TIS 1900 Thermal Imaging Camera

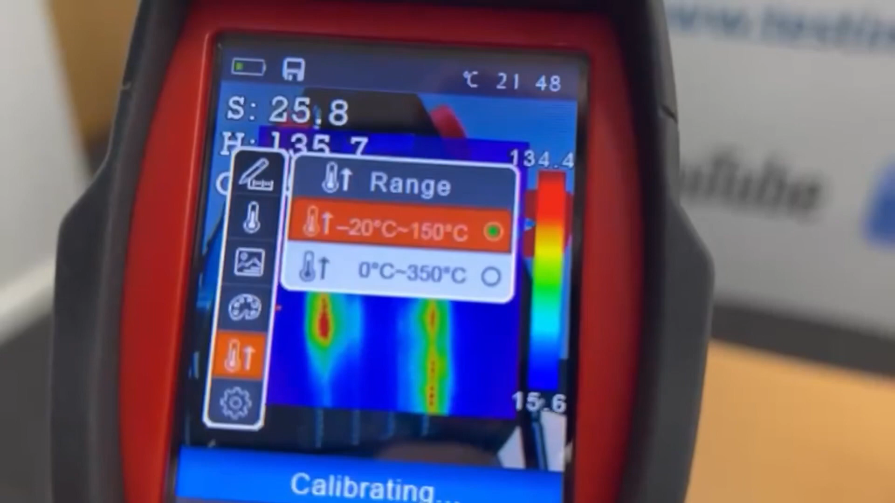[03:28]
in there as well and settings you can just put the
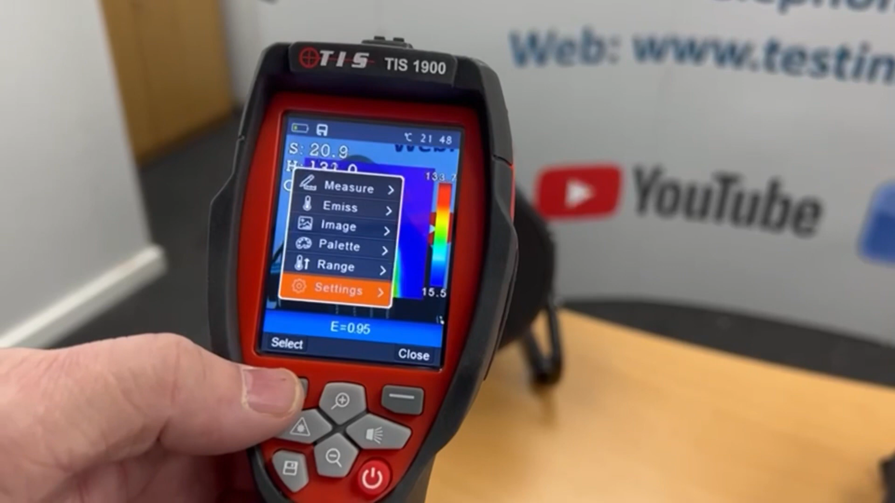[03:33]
date and time and various things in there as well so that's the actual camera itself it comes with a lithium ion battery in there with